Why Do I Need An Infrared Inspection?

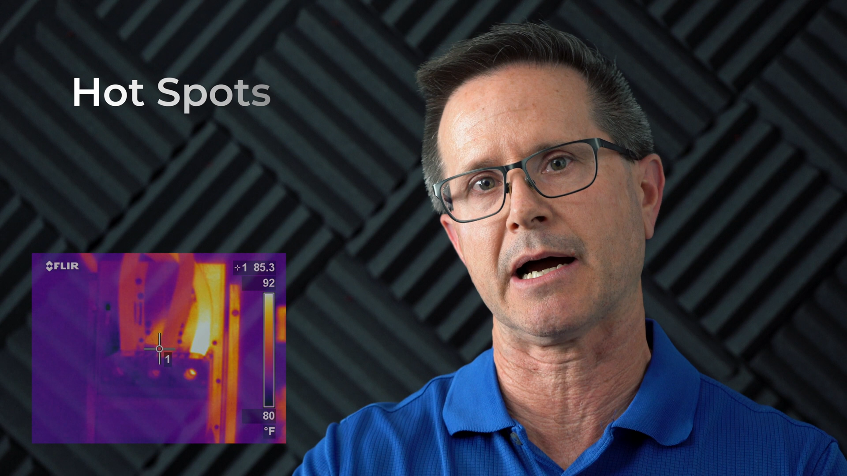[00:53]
On screen: spot 85.3°F, scale top 92°F, scale bottom 80°F
in your electrical system what it'll do is it'll tell you if you got a hot breaker
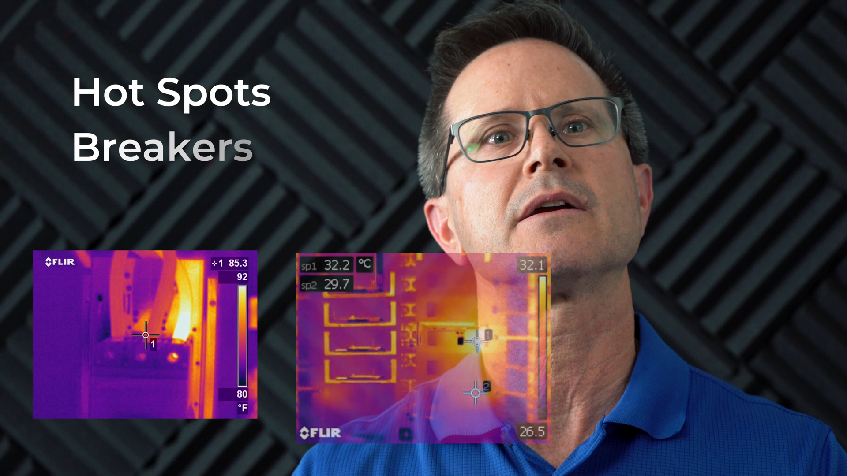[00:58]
a hot connection something you need to replace something you need to service but
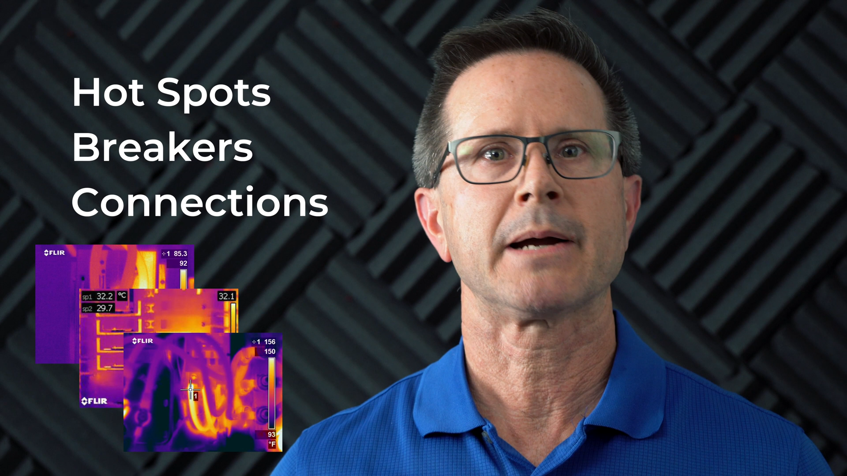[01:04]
as well as infrared is a great tool as part of as part of your preventive maintenance program something you should do on an annual basis the infrared report should be more than just hey tell me the hot spot the infrared is actually a snapshot